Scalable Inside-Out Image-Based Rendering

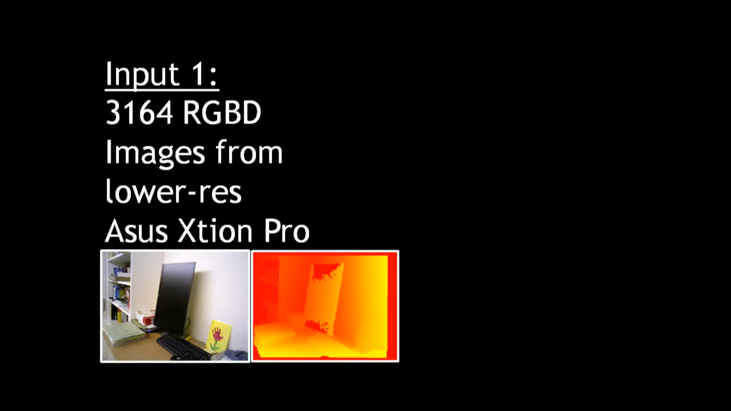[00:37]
The system discards the frames that it doesn't need, so more is better during capture.
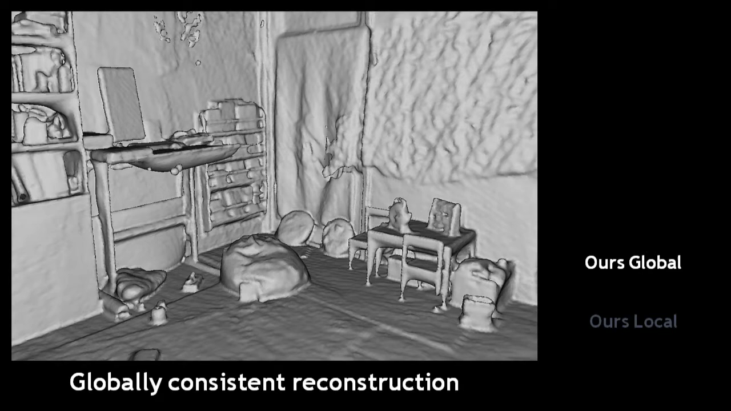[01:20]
Looking through one of the color-only input images, we can see that object boundaries are near image edges, but not aligned precisely.